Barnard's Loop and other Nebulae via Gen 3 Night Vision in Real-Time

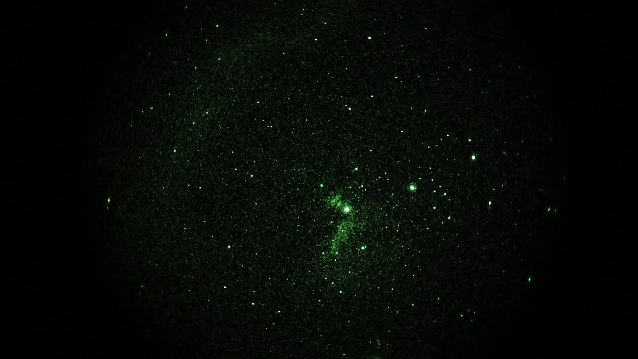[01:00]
And you've got the Flame Nebula to the upper left of it, and the Horsehead tip sideways to the lower left of it, kind of. 6x magnification. When we go back, we can see Barnard's Loop again. And I'll swing around to the top of it, and that's pretty much the end of it.
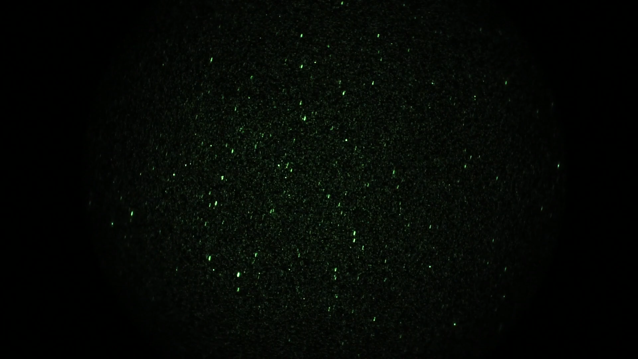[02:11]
Monoceros, maybe? But that shows up at 6 in magnification. And then we're going to go down to the Seagull, which I believe is in Canis Major. So I'm going to drop down to the southern horizon. And there it is, the Seagull. Head kind of to the, say, 2 o'clock position, and the wings are kind of going diagonally from like 11 to 5 o'clock. That is the Seagull Nebula, all at 6x magnification, 108mm f1.5 lens, and a 10nm full-aperture narrowband H-α filter, Gen3 and film image densifier.
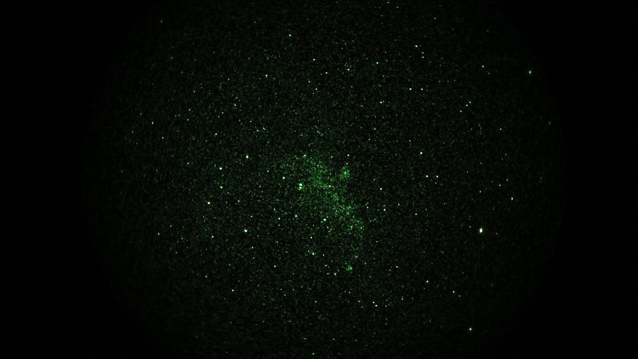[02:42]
Sony Alpha 7S camera set to 1.30th of a second shutter. ISO is 4,000. So, those are my cute little nebulae from out Pinus, California at 6x magnification.